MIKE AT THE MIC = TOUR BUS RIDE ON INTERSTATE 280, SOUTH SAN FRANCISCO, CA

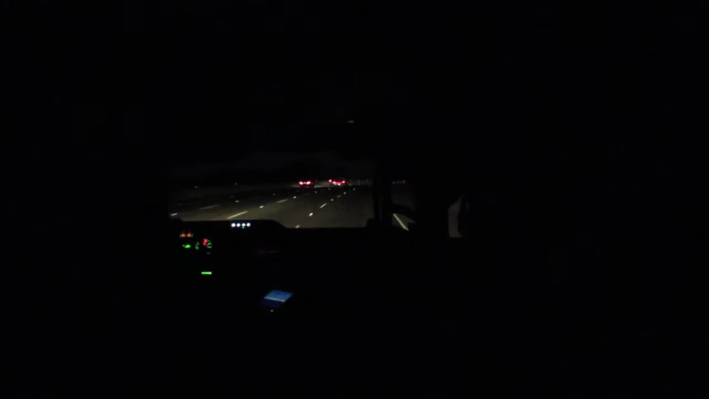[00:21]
This is Interstate 2 Reedy, coming into San Mateo County, California.